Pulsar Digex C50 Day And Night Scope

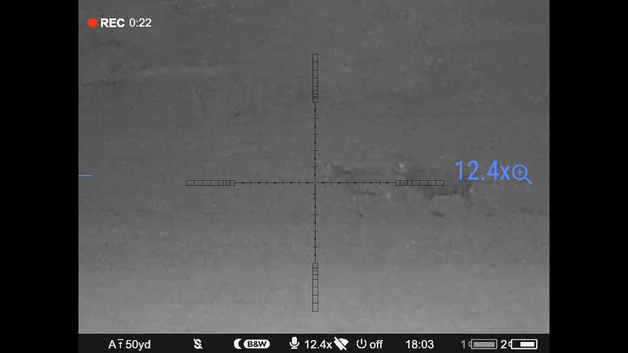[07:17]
So, here we go. I'm going to begin with the wind. I can tighten up the beam on my PBIR.
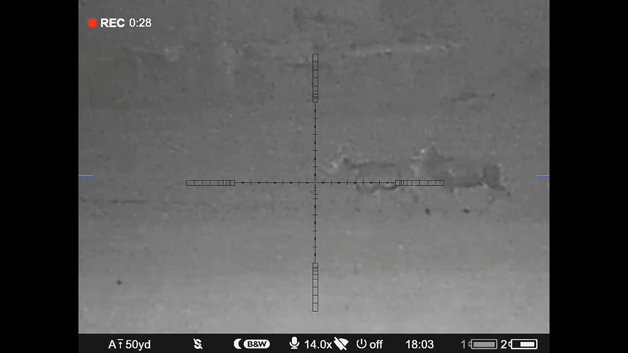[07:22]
Now I'm times 14, that detail, and they are at roughly 300 yards walking across the field.